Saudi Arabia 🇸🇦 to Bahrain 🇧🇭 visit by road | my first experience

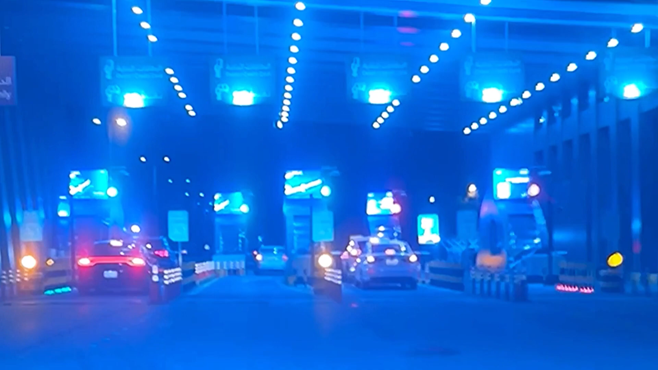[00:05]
جی سعودی عرب تو بہرین آئے ہیں انہوں بہرین تو واپس سعودی عرب چلے ہیں اور سرد سرد انہوں ویزا پروسس ہم جانے ہیں کمہ تسی سعودی عرب تو بہرین آ سکتے ہو اور بہرینوں کمہ واپس جانا ہے اور کی چارجز
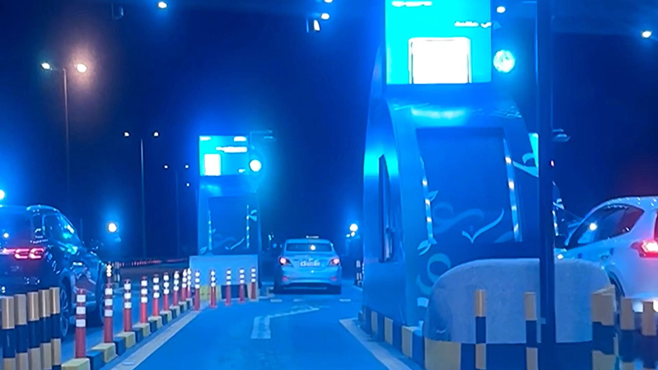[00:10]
نے یعنی انسورش کی ندی ہوں دیئے اور ویزا پروسس کی یہ اور کیڑا بندے نے ویزا مل سکتا ہے کنو نہیں مل سکتا کنو وری ملے دا کنو ویزا دی پے کرنا پوے دا وغیرہ وغیرہ ہارش ہے ڈیٹیل نل اور
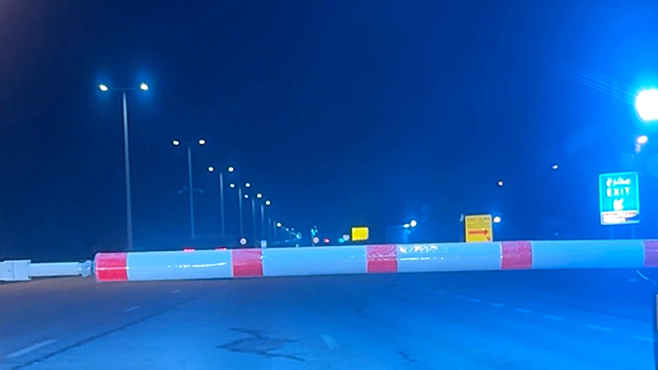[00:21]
ویزا دی مدد وغیرہ بارال فیس ٹیپ پے جناب تجھے جو تسی اپنا ایس بریج دے چڑھنا ہوندہ ہے روڈ دے چڑھنا ہوندہ ہے پھر پہلے پنجی ریال دینے اندھے نے اگر سعودی عربو تسی بحرین المو کر دی ہوتے یعنی کہ سعودی عربو بحرین آوو تامی پنجی ریال اور بحرینو واپس آ جاوو تامی پنجی ریال اندھے نے سیم پیسے نے او تو پنجی ریال دیتے
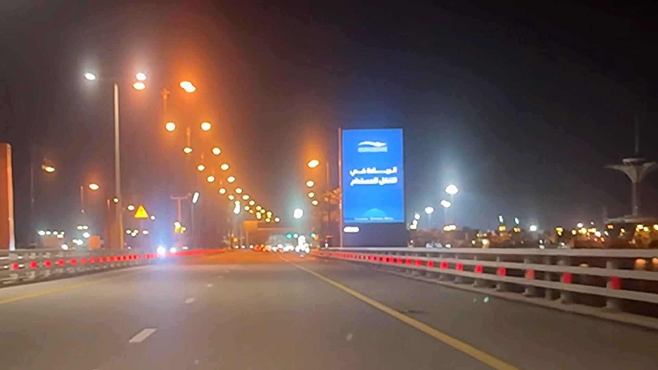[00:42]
نے ایروڈ دے چڑھ گیا آگے آگے چیک پوائنٹ دے چیک پوائنٹ دے کی معاملہ تو گرے اندھے نے اگر سعودی عربو تو ہی ادھر آن دے ہو بحرین آل تو جناب تو انہوں اپنا جا اگر تو اڈا لیبر دا یا ڈرائیور